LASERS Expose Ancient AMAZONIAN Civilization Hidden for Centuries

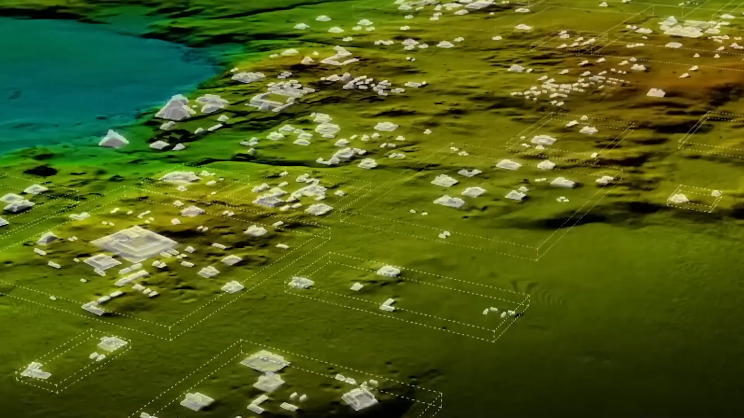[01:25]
experts are uncovering even more lost cities throughout the Amazon.
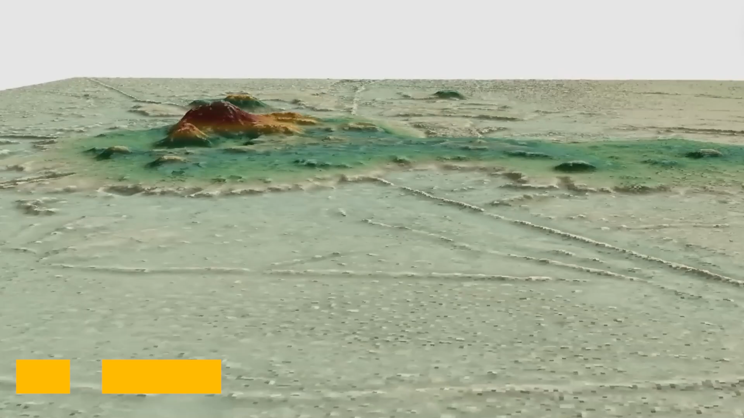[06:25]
researchers found pyramids standing 20 meters high uncovering a bustling civilization hidden beneath the trees.
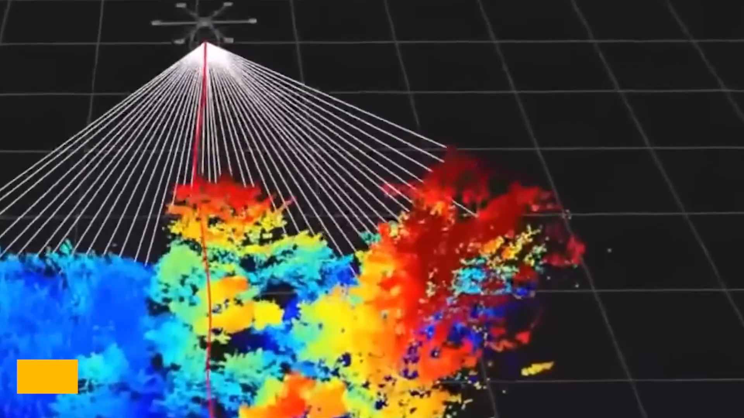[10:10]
A survey, conducted over 300 square kilometers using laser sensors mounted on a plane, revealed something incredible.
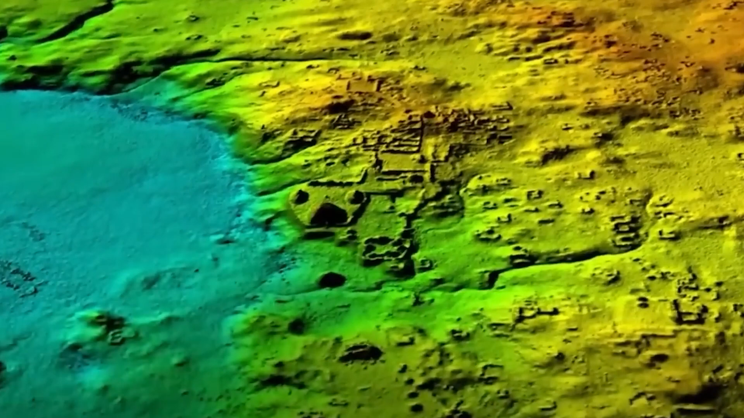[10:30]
Many were arranged in clusters of 3 to 6, centered around a plaza, and connected by an intricate network of roads.
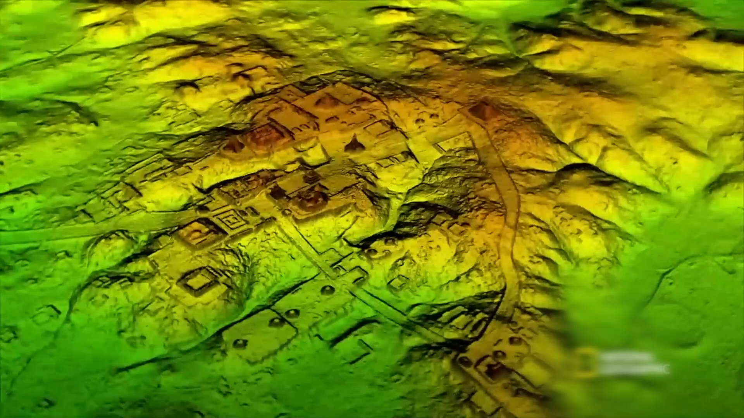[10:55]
built by cutting into the hills and leveling the top.